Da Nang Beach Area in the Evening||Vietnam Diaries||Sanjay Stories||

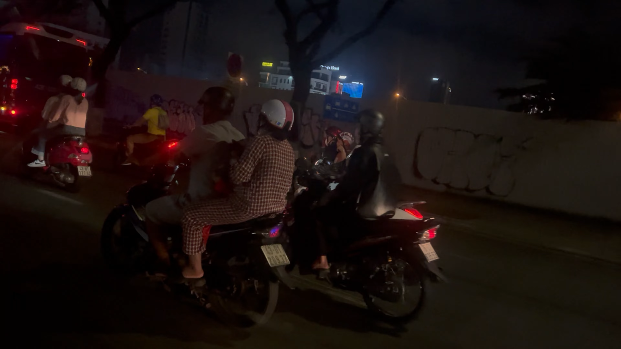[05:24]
डनांग सिडी भी है सेम आपकी गाडियां सेम आपके सॉप्स और इंफ्रास्रुक्
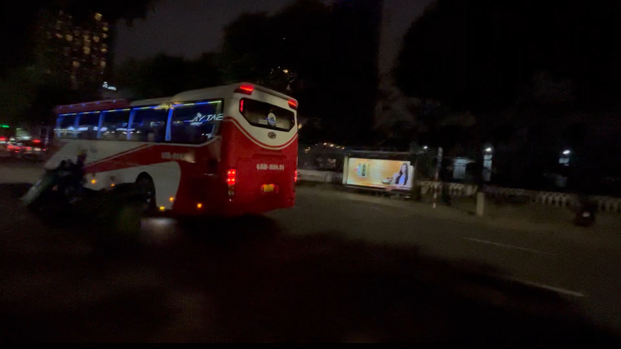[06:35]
देख सकते हैं डनांग का नाइट वियों इस तरह से